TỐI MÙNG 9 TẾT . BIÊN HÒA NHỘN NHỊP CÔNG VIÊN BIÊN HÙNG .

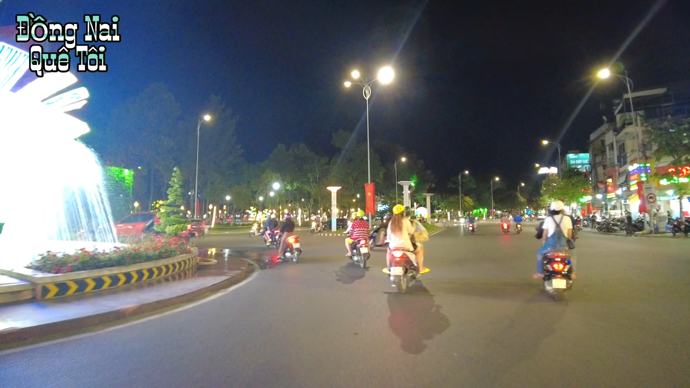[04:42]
Sắp tới sẽ xây trung tâm thương mại Tín Nghĩa Plaza hoàn thành xong thì đây là một địa điểm rất là hot tại thành phố Biên Hòa.
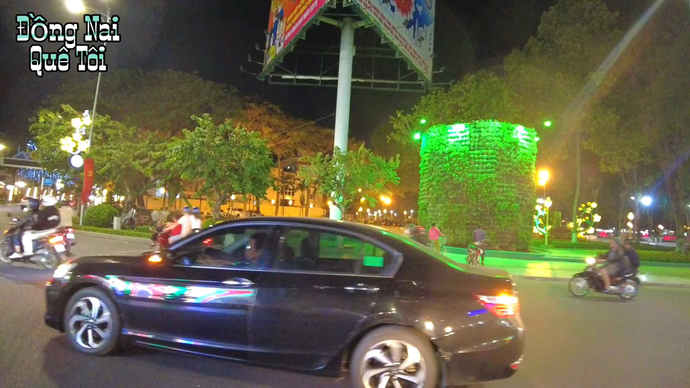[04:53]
Bây giờ tôi sẽ di chuyển vào đường Hưng Đạo Vương. Đây là con đường được trang đèn rất là lung linh vào buổi tối.
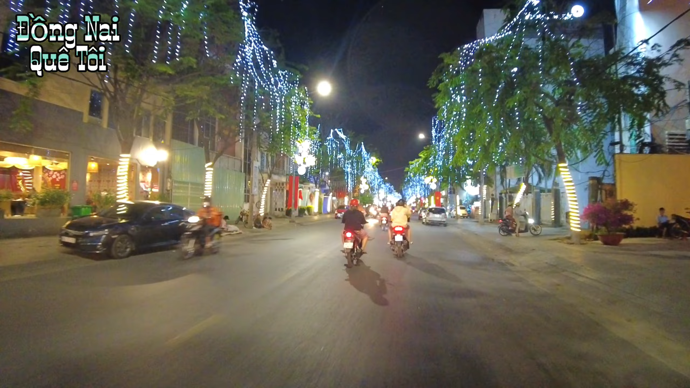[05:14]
Đây quý vị có thể nhìn thấy là hai bên được răng đèn màu trắng rất là đẹp. Và khu vực này buổi tối có bún đậu, mắm tôm, cơm heo quay.
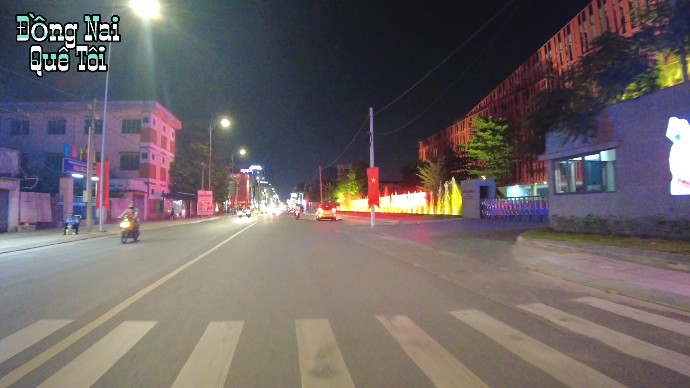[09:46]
Đây là bệnh viện Biên Hòa ngày xưa quý vị.
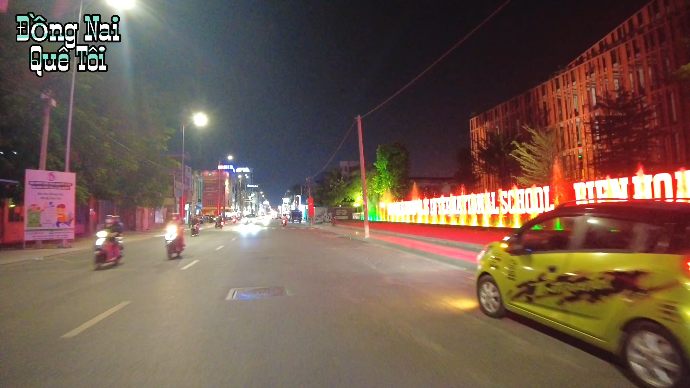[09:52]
Con đường chúng ta đang di chuyển là con đường 30 tháng 4.
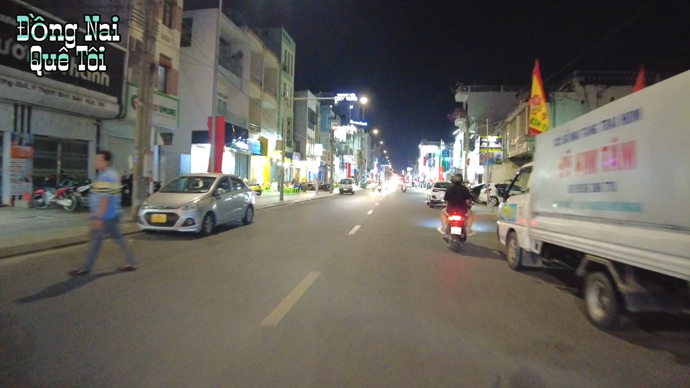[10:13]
Hướng này chúng ta đi thẳng sẽ đi ra quảng trường Sông Phố. Lúc này thì địa bàn thành phố Biên Hòa đã có tên đường và các cái khu vực hẻm bên trong đều có số hẻm với quý vị. Do hiện nay có Google Maps thì họ định vị theo cái số hẻm cũng như tên đường nó sẽ dễ.
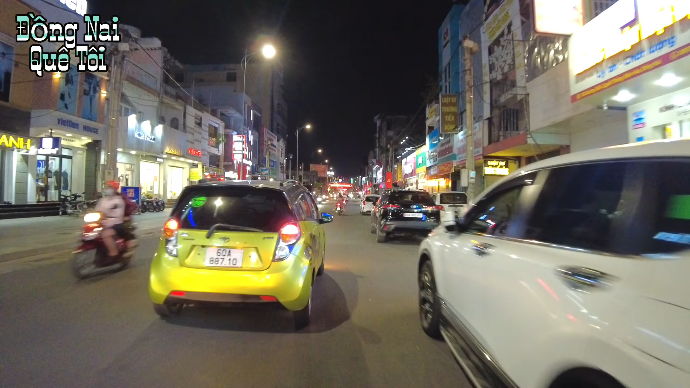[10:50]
Đi một đoạn nữa thì chúng ta sẽ ra trở lại vòng xoay Biên Hùng.
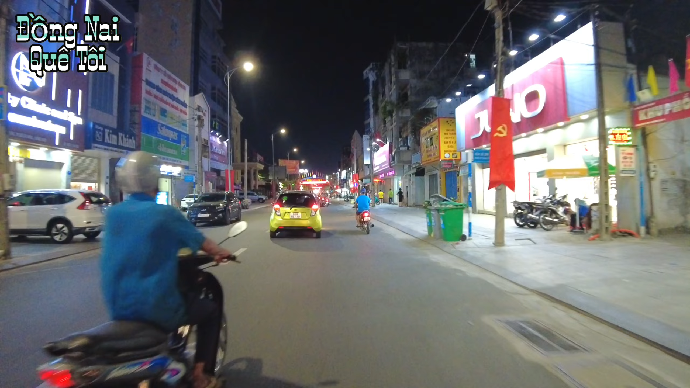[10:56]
Ở đây khu vực trung tâm thương mại Tín Nghĩa La Gia cũng đang là xây dựng và sắp hoàn thành.